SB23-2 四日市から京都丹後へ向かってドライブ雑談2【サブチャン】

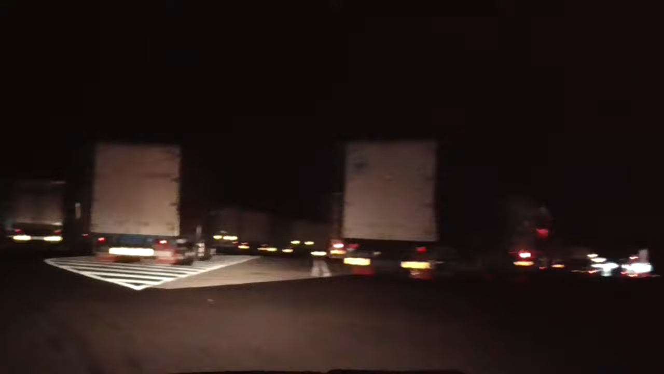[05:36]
いけつねーなー、トラックやっぱ、うわーあ、くっ、くっ、くっ、くっ、
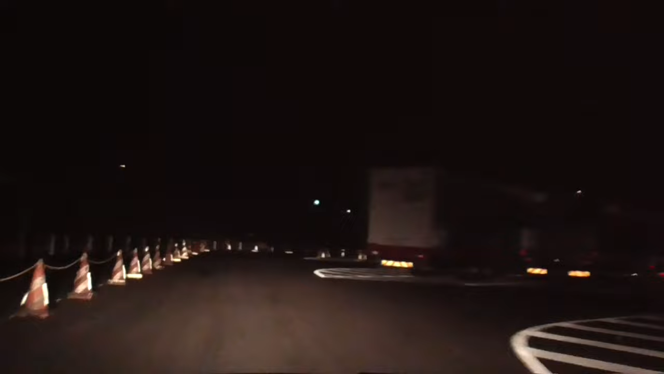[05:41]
くっ、くっ、くっ、くっ...
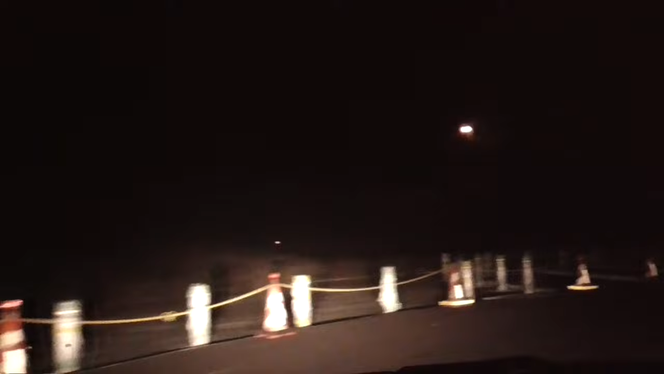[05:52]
ん?なんか工事やってんの?いっぱい車の…あれで?えー、スペース少ないのね、今あ、よし、
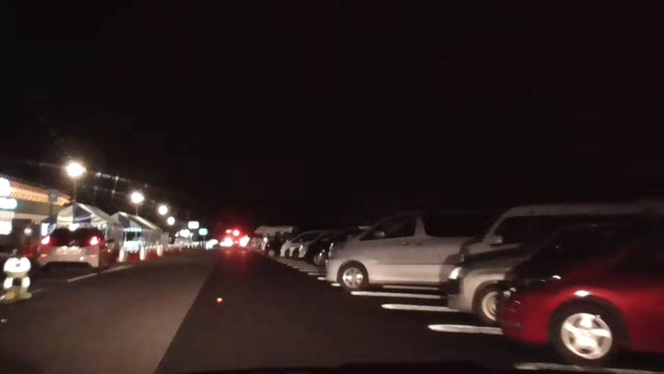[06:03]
奥来てるね、奥来てるもんねあ、閉まったなぁ、さっきのとこ止めてきゃいけなかったかなぁあらぁえ?一台もない?
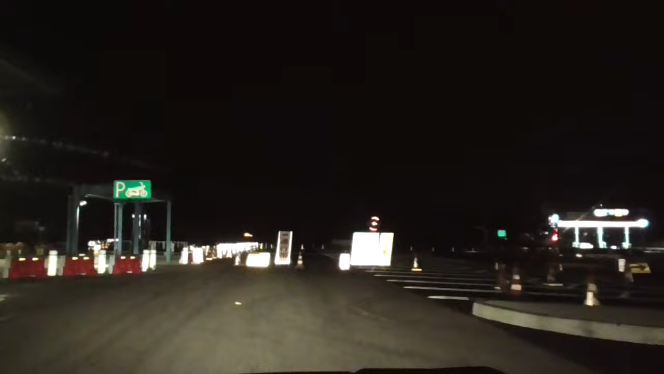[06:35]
おー、やったぁー!ちょっと開いてたぁー!焦ったぁー!大工事中なのね大工事中で、一般車のね駐車場のスペースがだいぶ削られてるんですね